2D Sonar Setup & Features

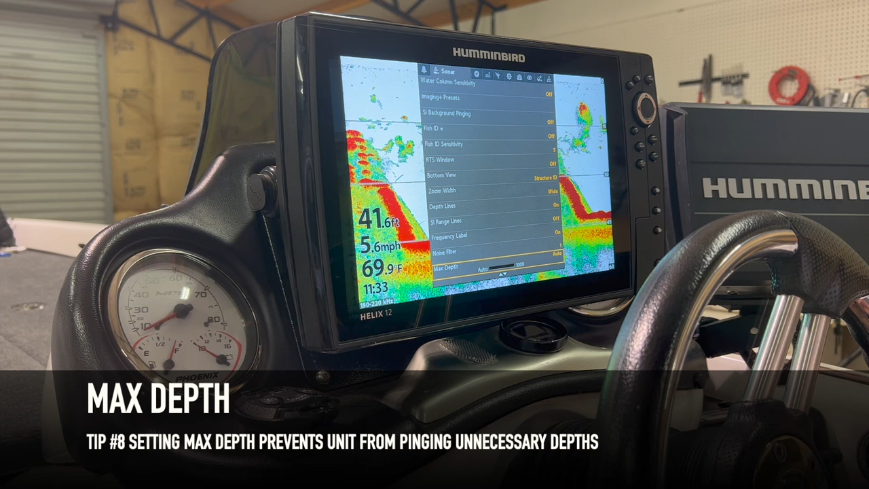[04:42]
On screen: water 69.9°F, speed 5.6 mph
where I will set my max depth so I will come in here and I'll run this thing up say 60 70 feet some of you guys may fish especially those that fish
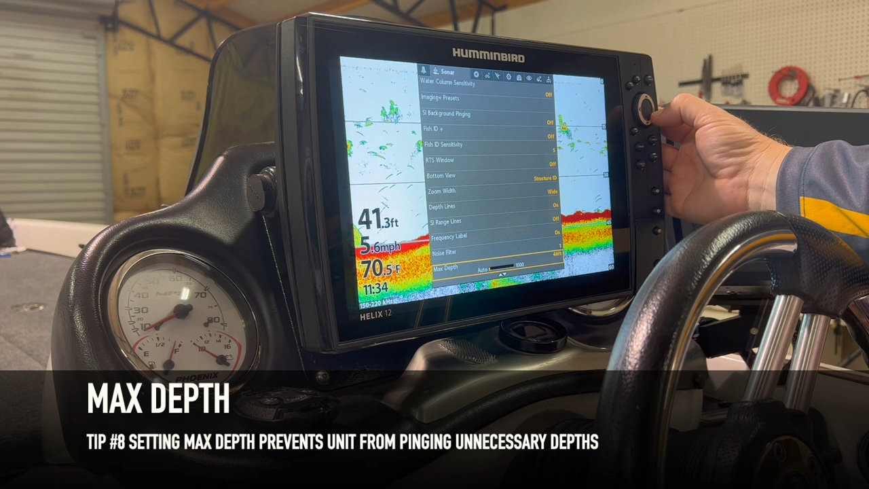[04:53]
On screen: depth 41.3 ft, water 70.5°F
big waters may fish much much deeper to that you can adjust to that but for my situation 70 feet okay there alright so I think we've got all the bases covered there everything you really need to know oh except for color bar very important this needs to stay on in my opinion the whole time that you've got 2d up so the hardest or the more dense returns
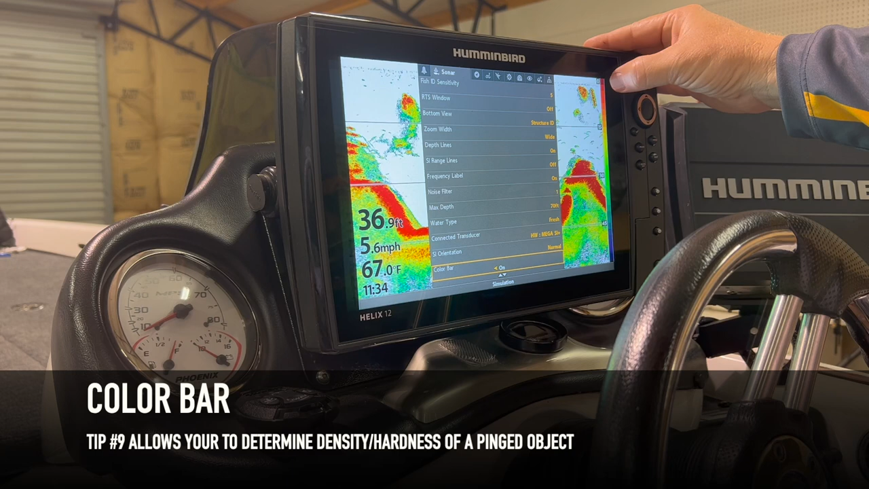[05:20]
On screen: depth 36.9 ft, water 67.0°F, speed 5.6 mph
or in this more of a darker red up here and your softer
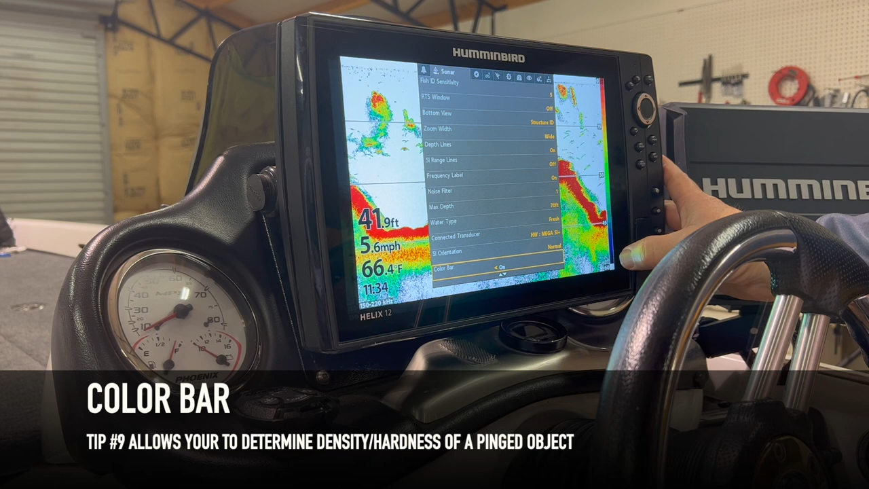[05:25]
On screen: depth 41.9 ft, water 66.4°F, speed 5.6 mph
less dense return or more of your lower bluish purple color down here so what that will let you know is that right here we've got obviously something very hard because that return has got a lot of the harder return in these fish right here are bait fish and they are tightly packed and they almost present as kind of a red cloud there as these fish are right here that's just just bait balls
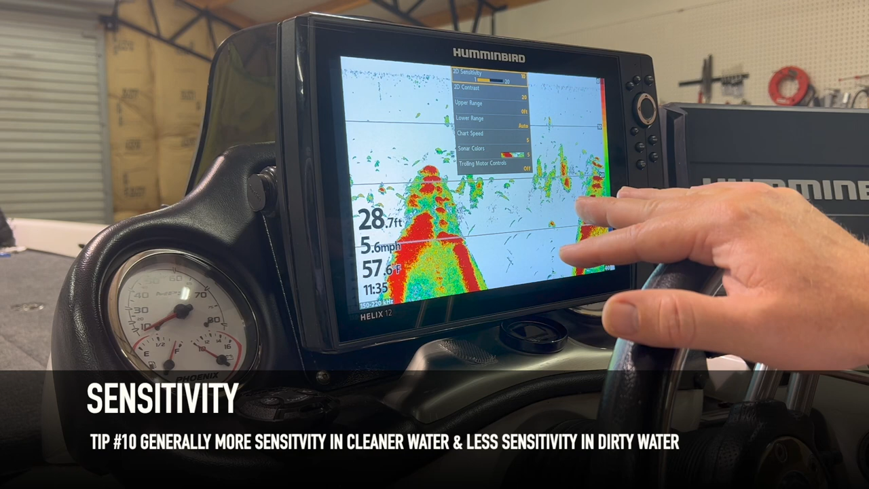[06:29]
On screen: depth 28.7 ft, water 57.6°F, speed 5.6 mph
a pretty good understanding of this let's go unless hit me menu one time and let's make some adjustments to the screen usually with sensitivity it only takes a couple of clicks to get it up there about where you need it you know to a lot of people that that near surface returns right there would drive them crazy it doesn't really bother
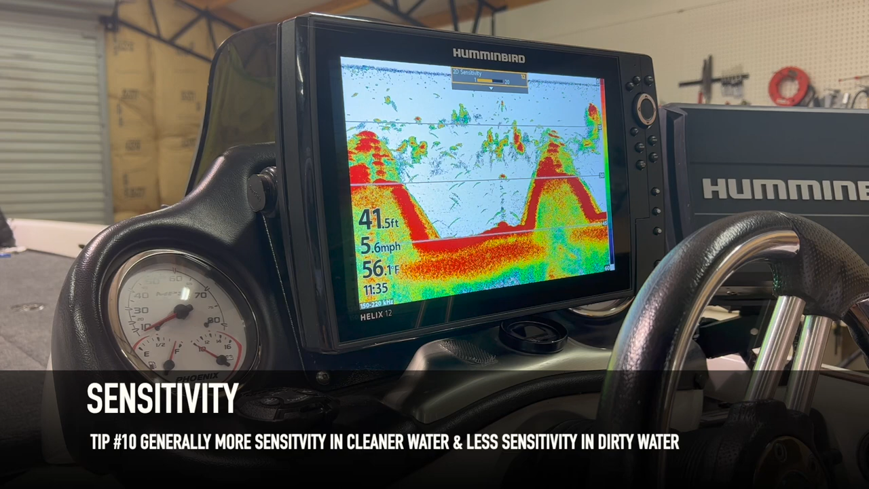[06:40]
On screen: depth 41.5 ft, water 56.1°F, speed 5.6 mph
me I'd rather see some some some fish down here than I would worried about you know turning my surface clutter way down because I think you can really affect your other returns by turning that too low anyway all right so I've got that on about 12 and this is going to be your what's your eye see best I could see that pretty well and I think I'm pretty close to being dialed in there contrast is not something that I really mess with occasionally
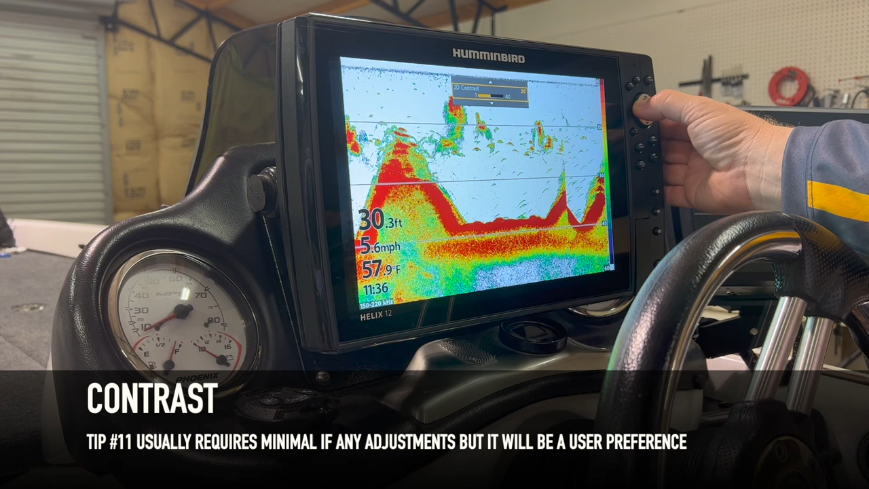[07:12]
On screen: depth 30.3 ft, water 57.9°F
I'll bump it up one or two or down one or two but it just kind of whatever you whatever you see best with that so with your upper and your lower range you can set that
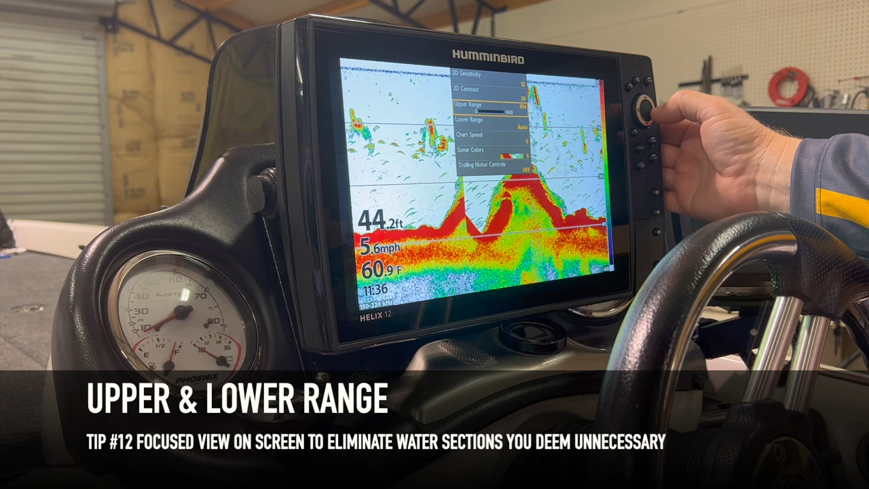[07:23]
On screen: depth 44.2 ft, water 60.9°F, speed 5.6 mph
especially if you've got some of this near surface returns that you don't like to be on the screen you can kind of take those remove those from the screen by setting your upper range to
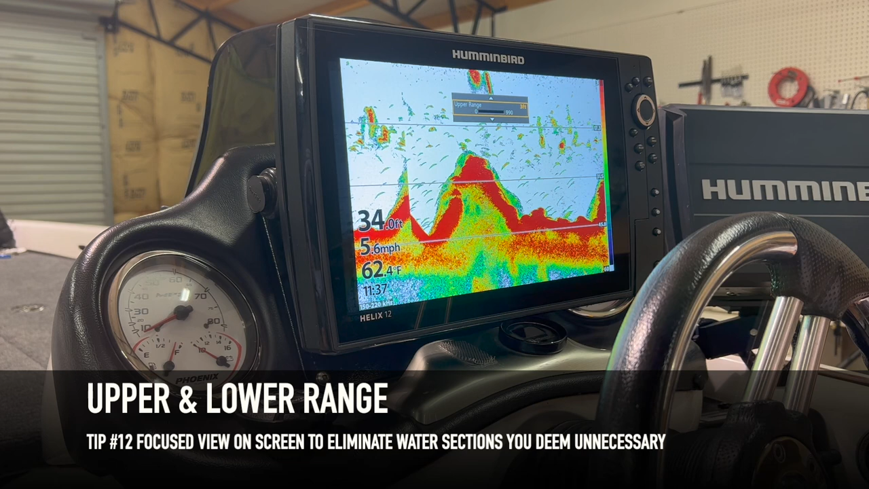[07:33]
On screen: water 62.4°F, speed 5.6 mph
three now remember though anything from zero to three feet you'll no longer have sonar returns so if you choose to do that and you don't think there's anything of value from zero to three feet but for whatever reason that little near surface returns is a pain for
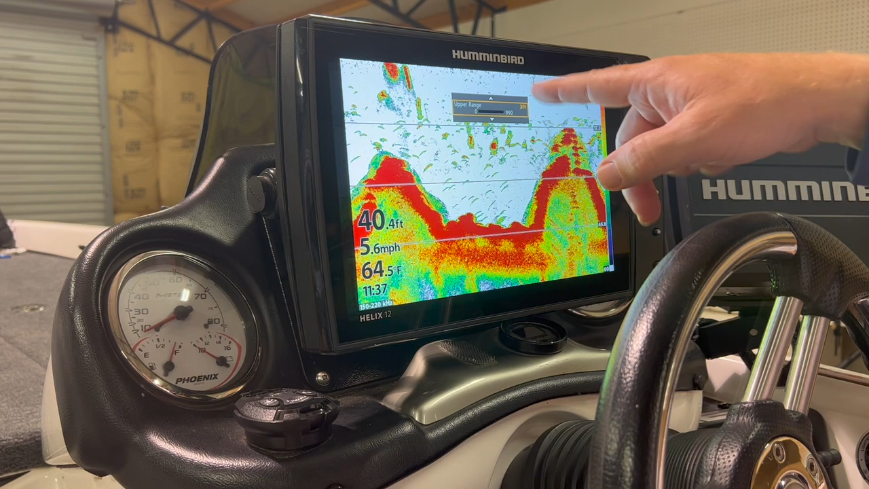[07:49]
On screen: depth 40.4 ft, water 64.5°F, speed 5.6 mph
you then you can set your move your upper range up what I'm going to do though is kind of show you the benefit of setting the lower range as well so by bumping up this lower range see how it's
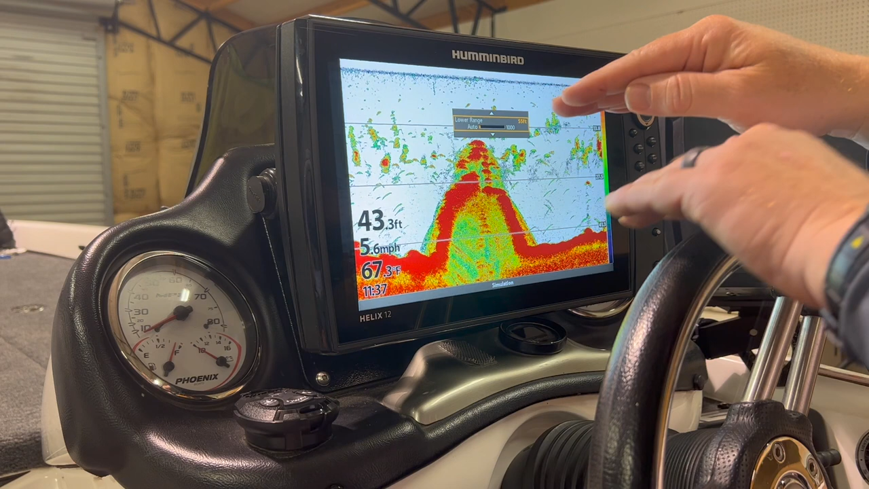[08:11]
On screen: depth 43.3 ft, water 67.3°F, speed 5.6 mph
kind of enlarge the picture you've just got a much more enhanced zoomed view by
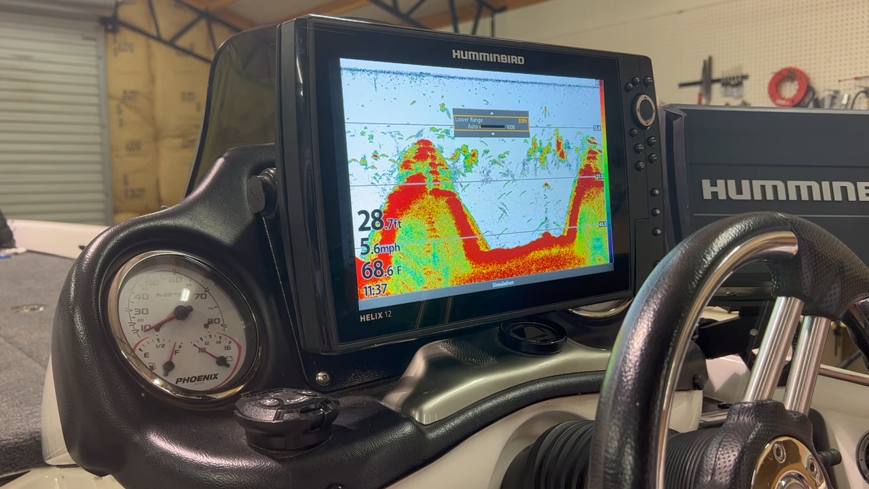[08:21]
On screen: depth 28.7 ft, water 68.6°F, speed 5.6 mph
putting your lower range just a little bit below what the actual depth is so I love to do that when I'm out there I do that with 2d and a di as well all right so your chart speed we've already talked about that in several other videos it's on our colors that's gonna be your what your eyes see best and we've pretty much got that one dialed in let's go through it one more time real quick sensitivity we're just gonna bump that up or down
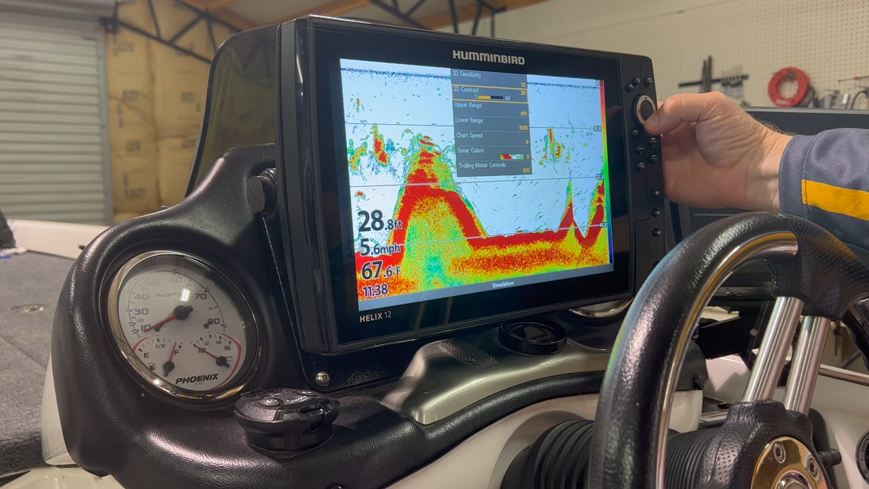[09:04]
On screen: depth 28.8 ft, water 67.6°F, speed 5.6 mph
just a skoosh your 2d contrast I generally don't mess with that upper range if those near surface returns are an issue lower range I